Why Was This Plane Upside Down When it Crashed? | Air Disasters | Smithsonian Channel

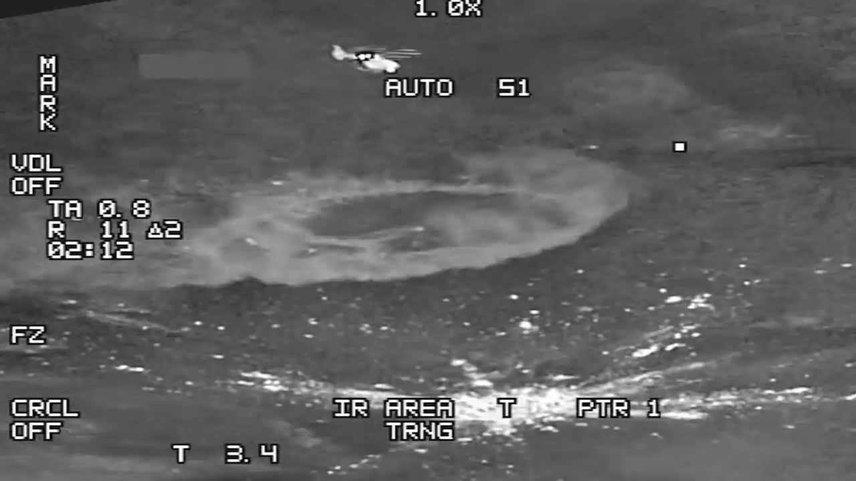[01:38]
It takes 3 hours before rescue helicopters arrive.
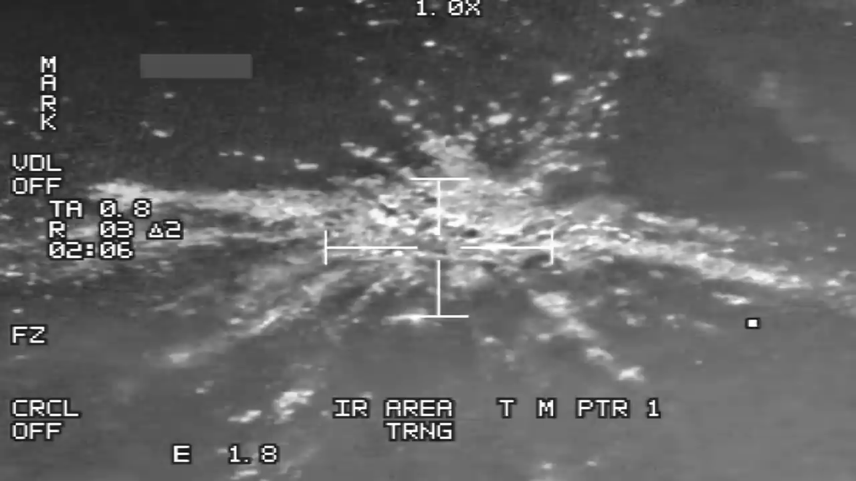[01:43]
Even from the air, it's obvious the pilots could not have survived.